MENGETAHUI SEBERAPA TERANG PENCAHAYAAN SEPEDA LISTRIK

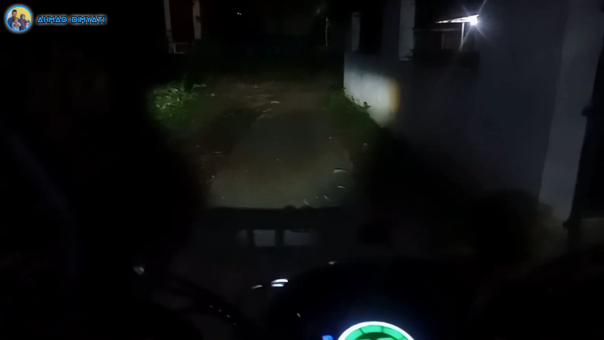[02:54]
rumah ya yang masih ada pencahayaannya dan hasilnya seperti ini ini lumayan ya bisa dibilang lumayan cahayanya bagus terang gitu dan